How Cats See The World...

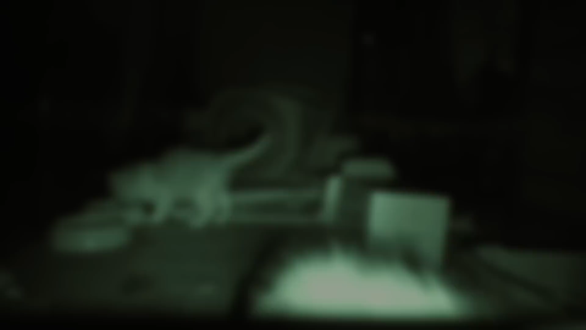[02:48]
The light now has a second chance to hit a rod and to be put to work. ABC explains.
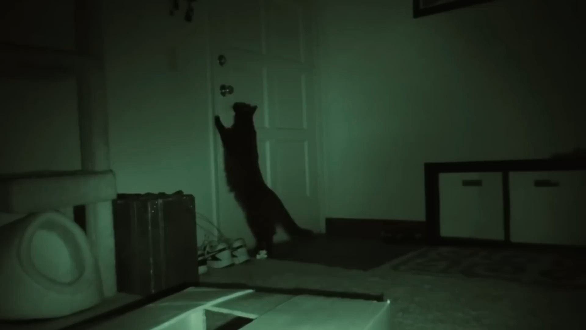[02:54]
These magical mirrored eyes are why cats can see stuff moving around the room that you can't see,
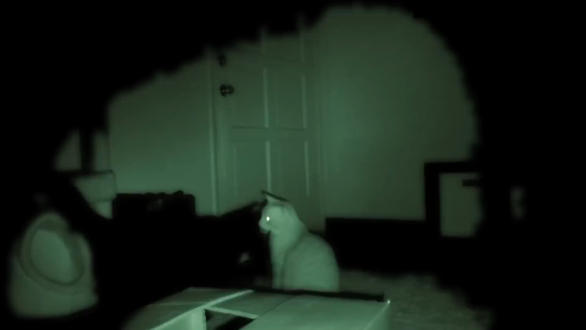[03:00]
usually just dust bunnies and not something spooky.